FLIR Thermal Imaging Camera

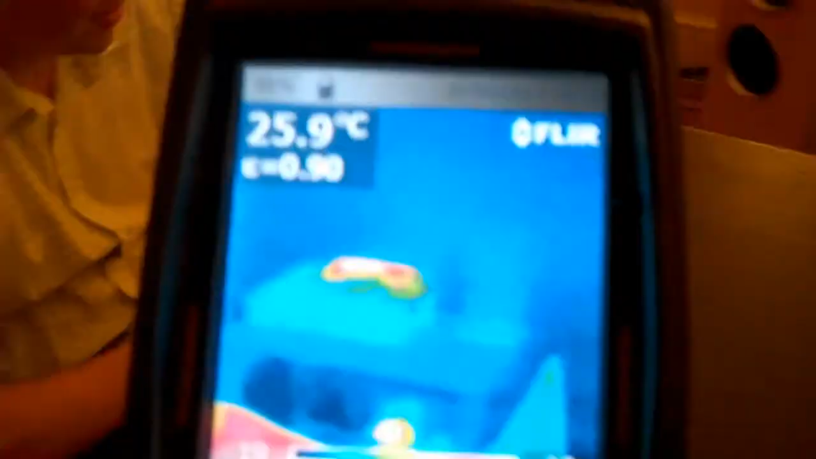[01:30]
On screen: spot 25.9°C
Yeah, my sling box is really warm. This is cool because you can just see, like, something in the middle of what you think would have been off.
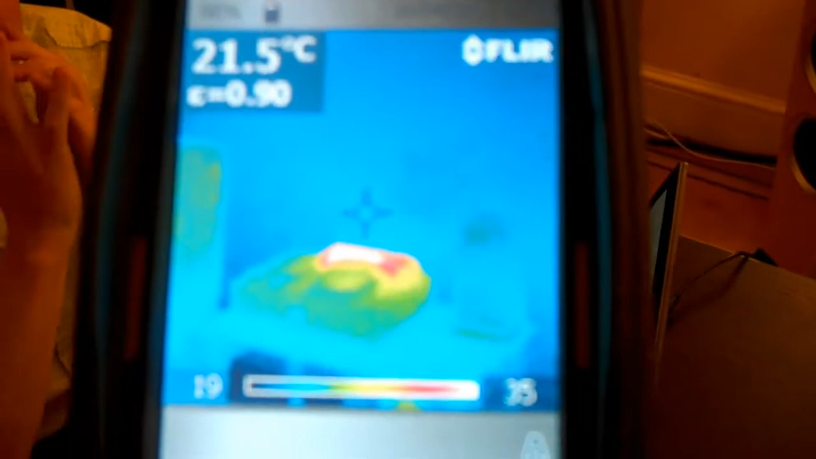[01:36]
On screen: spot 21.5°C
Is it really warm? Yeah. It's good to watch things change.
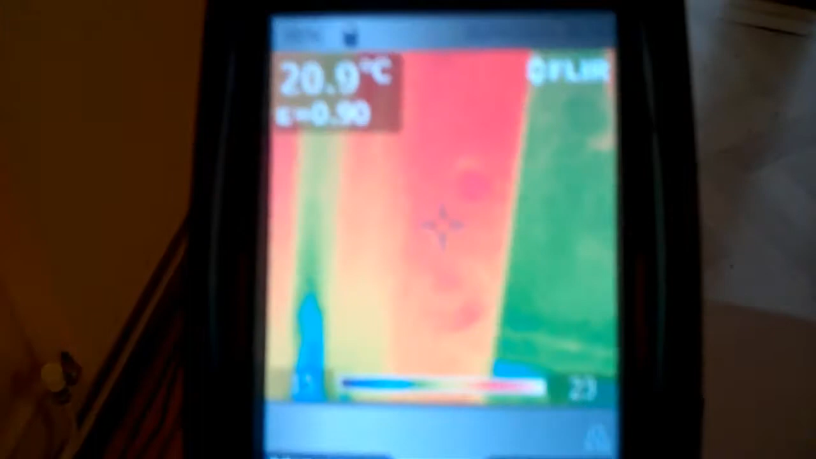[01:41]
I mean, you have to put it on a manual scale to do this. For example, if I turn that light on, you see it warm up.
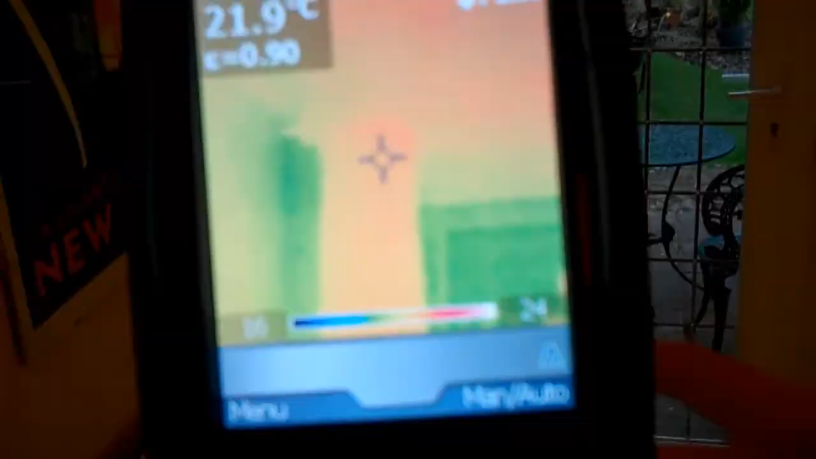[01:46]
On screen: spot 21.9°C
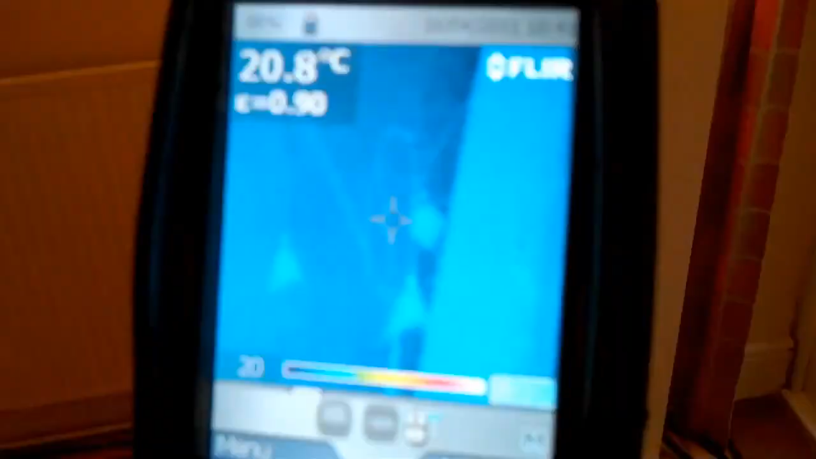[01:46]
On screen: spot 20.8°C
So it's like, when you switch it on, there's no difference to this picture? No, because it's on manual.
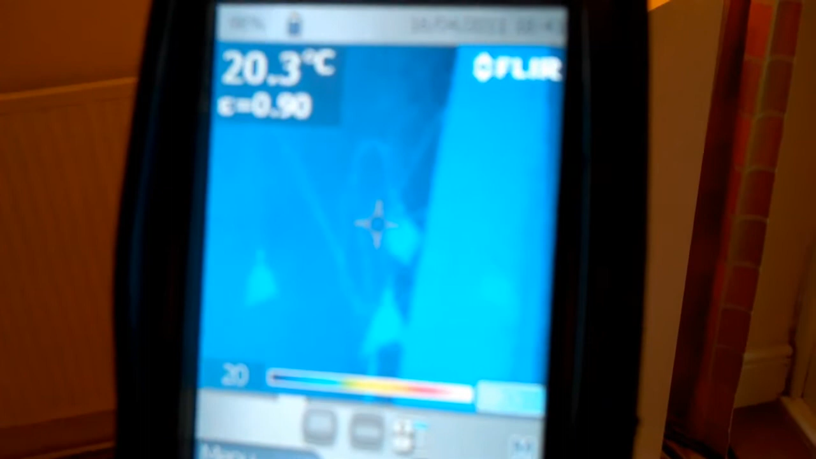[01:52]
On screen: spot 20.3°C
You can see it heating up. Yeah.
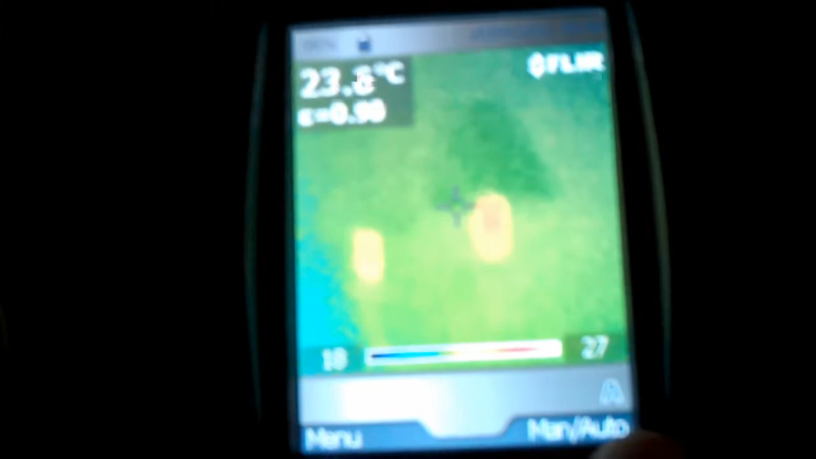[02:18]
Isn't that funny? They're still warm. From when?
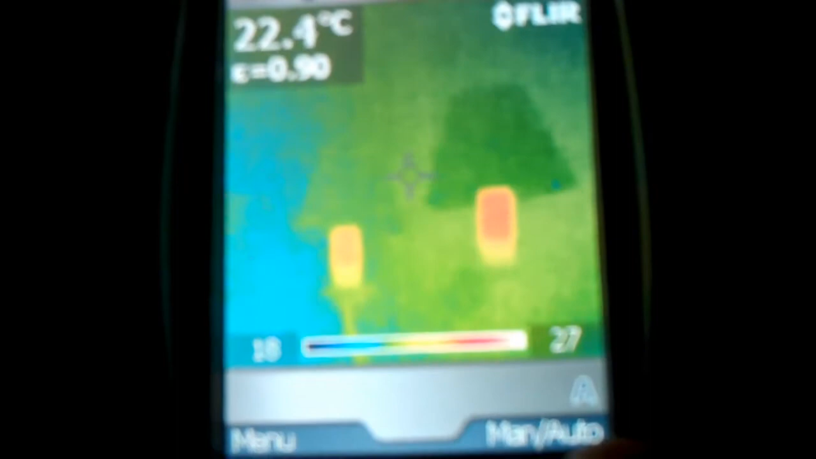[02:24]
On screen: spot 22.4°C
Well, from, like, at least 11 minutes ago. That's the display on my cooker.
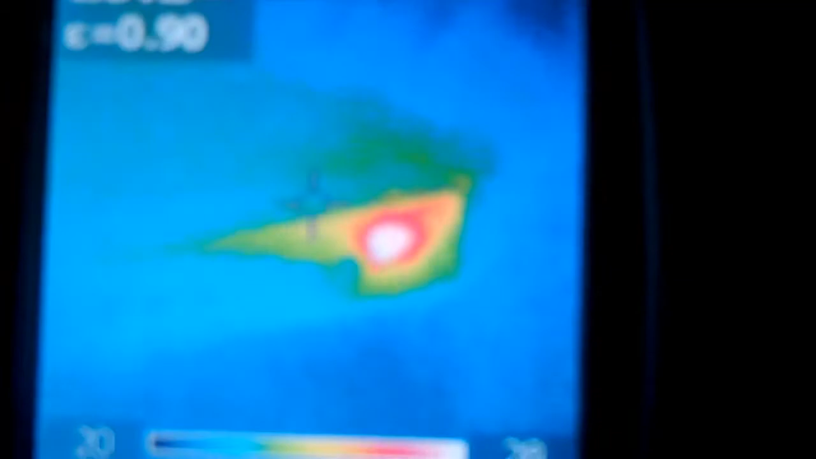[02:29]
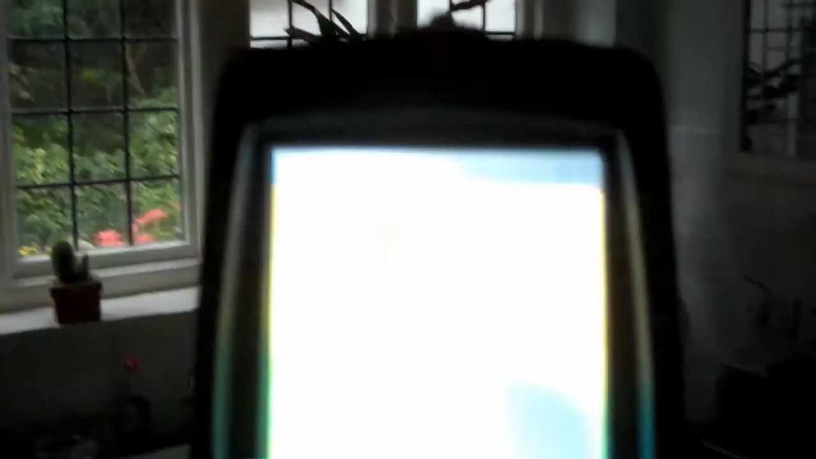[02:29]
Yeah, so if you have, like, a really expensive high resolution one. I mean, when I say resolution, I mean radical resolution, but also temperature resolution.
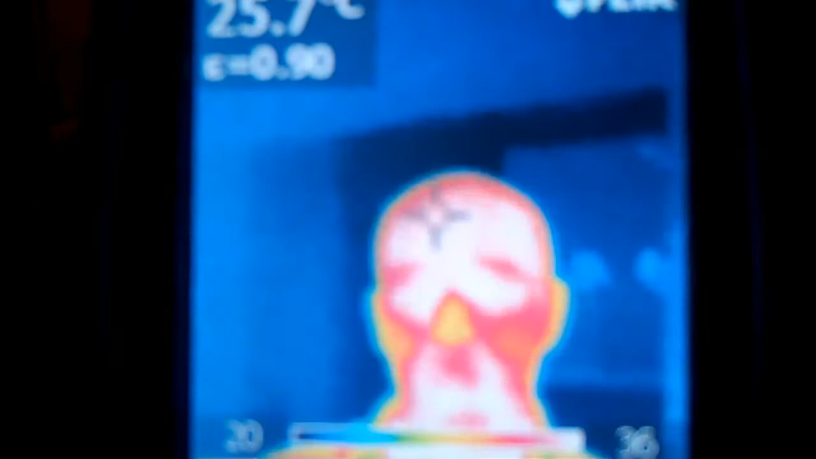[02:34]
You could look at, like, a whole cityscape. That'd be really lush.
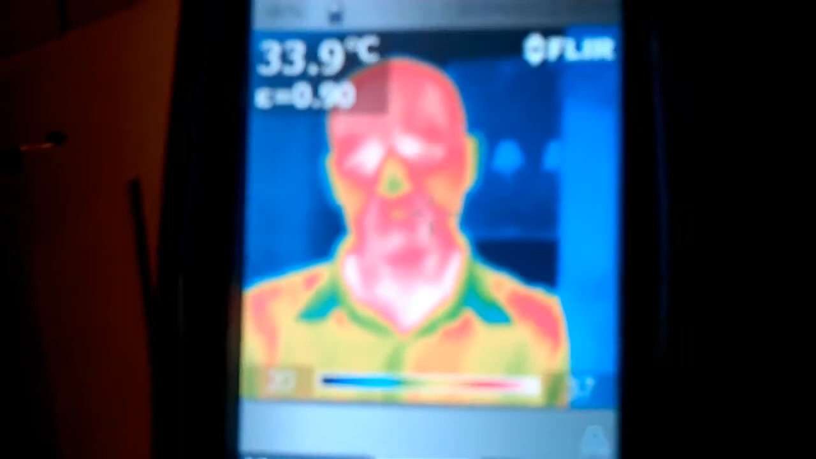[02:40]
On screen: spot 33.9°C
But... Yeah. That one's, like, the cheapest of the cheap.